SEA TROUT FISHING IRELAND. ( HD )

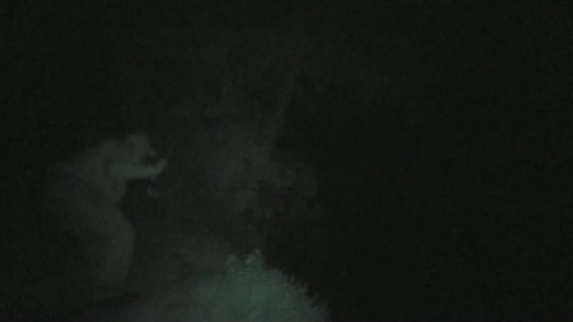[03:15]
but kept hearing one or two big trout jumping in the lower pool,
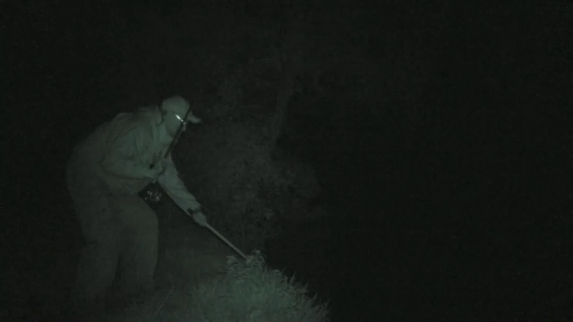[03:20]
so I decided to move down and try a cast, and on my third cast I hooked and landed this beautiful fish.
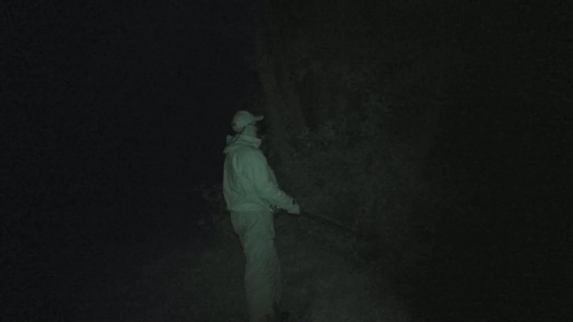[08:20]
send very low and in under the trees. I hooked into what I knew was a very big trout.